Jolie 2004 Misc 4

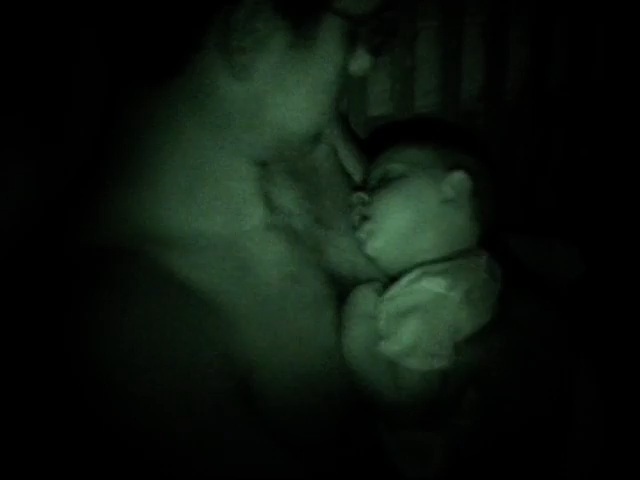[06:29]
This is Daddy and Daughter. Last feeding of the night.